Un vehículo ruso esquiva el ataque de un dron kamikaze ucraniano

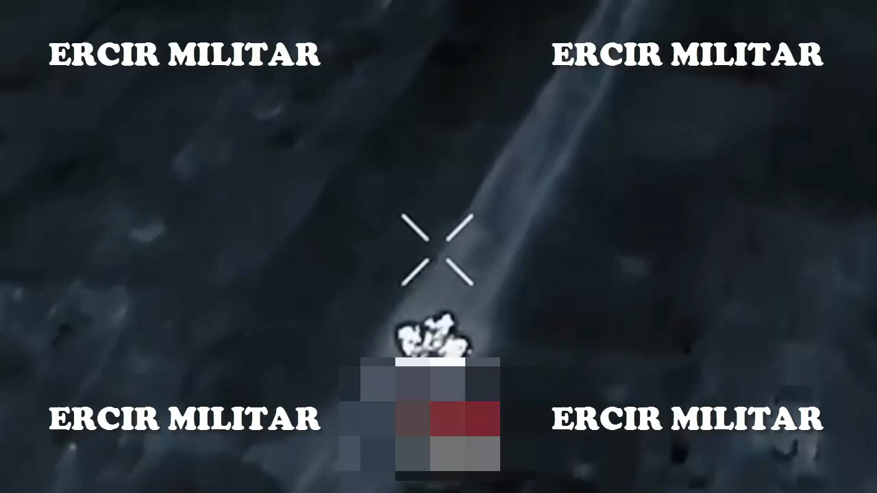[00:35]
Se afirma que el conductor del vehículo fue informado del seguimiento por un dron de las tropas ucranianas en su camino.
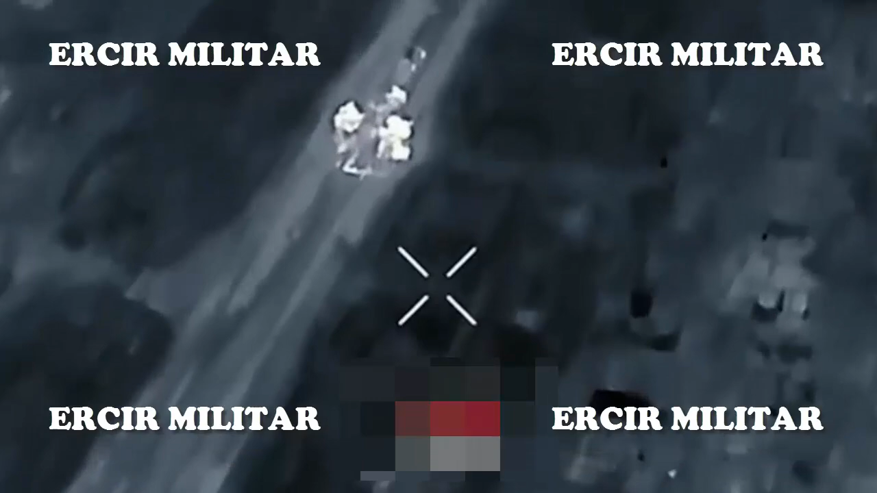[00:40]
Un poco después, el hombre oyó el zumbido típico de los drones de ataque y empezó a acelerar al máximo,
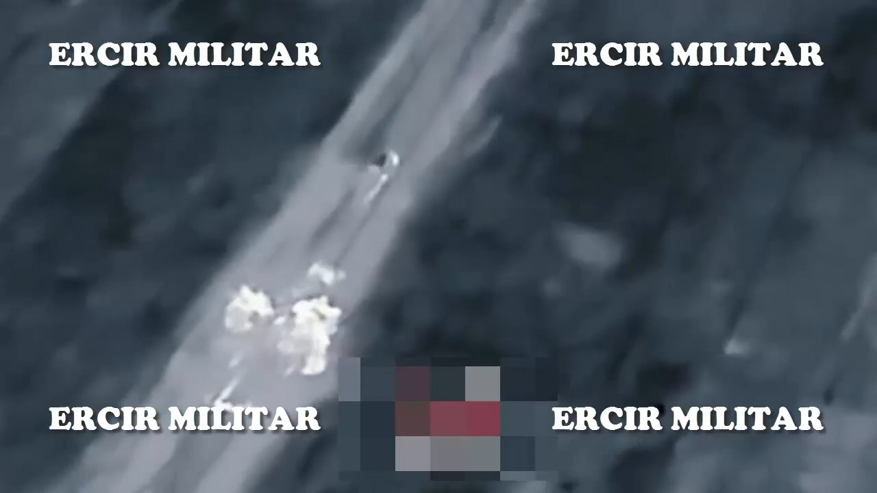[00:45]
ordenando a sus compañeros de armas que se prepararan para la maniobra que había planeado.
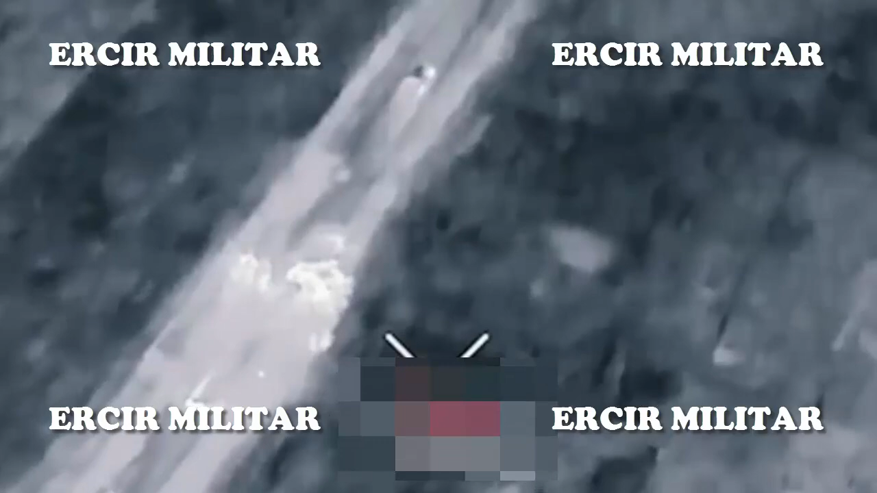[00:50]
Justo pocos momentos antes del impacto contra su vehículo, el militar ruso pisó a fondo y de golpe el pedal de freno, haciendo que el dron ucraniano se le adelantara y golpeara con toda la fuerza de su carga al suelo por delante del automóvil. Al final de la grabación, se puede ver el vehículo ruso intacto, saliendo del incendio y continuando su camino.